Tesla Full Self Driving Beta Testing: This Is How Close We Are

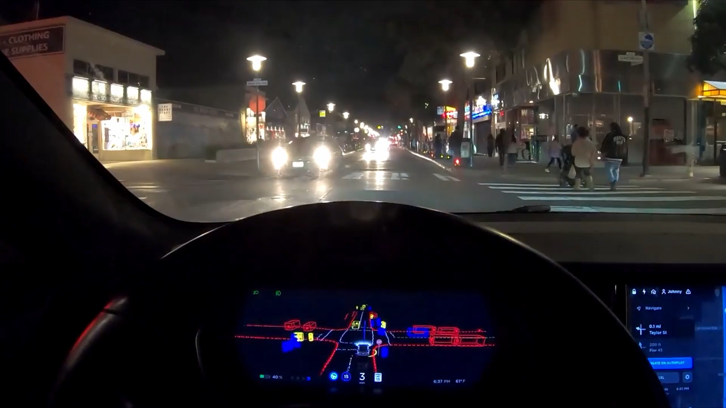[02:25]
That is, essentially, where the car is planning to go. The path that it's planning to take. This sort of thing gives you an insight into what the car is thinking.
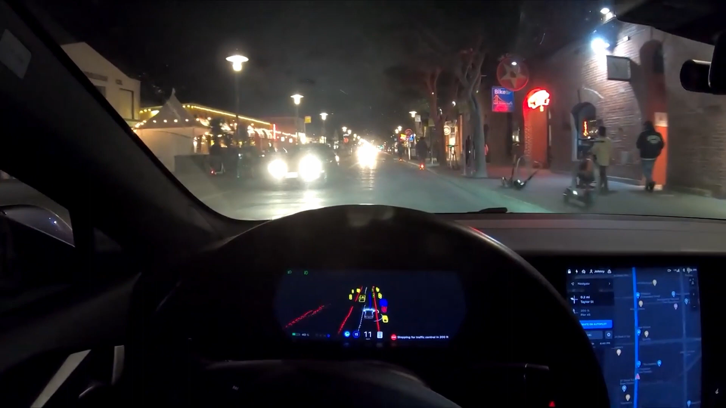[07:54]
Or how about this scenario where it doesn't know what to do with these little scooter guys on the right side and it just freezes. Now, yes, of course, it stopped a safe distance away from the scooters, which is good, but it's not normal human behavior. Like if you were a human driver, you wouldn't just stop. You would go through on the left and if you stopped like that, the cars in the back would get upset and start honking at you. So again, not normal behavior. So that's an edge case.